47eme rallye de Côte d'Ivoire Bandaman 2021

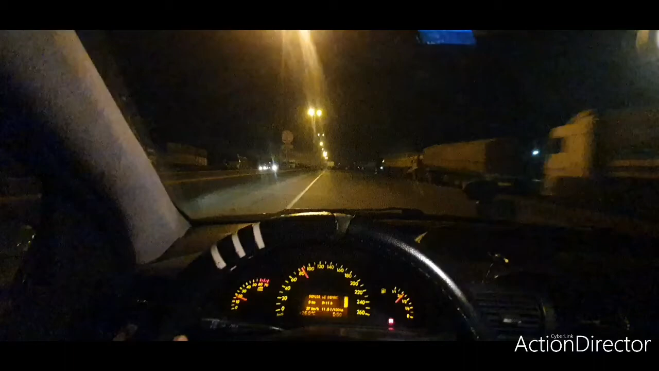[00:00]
Salut tout le monde, petite vidéo aujourd'hui, malheureusement ou heureusement, ça dépend du point de vue de chacun, qui commence la nuit dans le noir. On se rend au rallye du Bandama 2021, pardon, à Yamoussoukro. Et le départ là-bas à 7h, donc raison pour laquelle je préfère décoller maintenant. Là il est quoi?
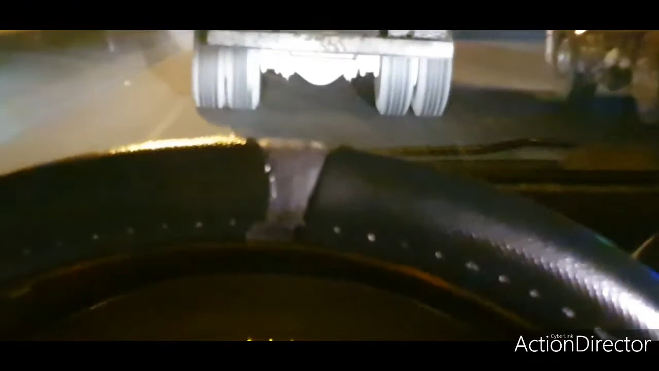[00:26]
5h50, je suis déjà en retard même, mais bon, c'est pas bien grave. On a déjà l'essentiel.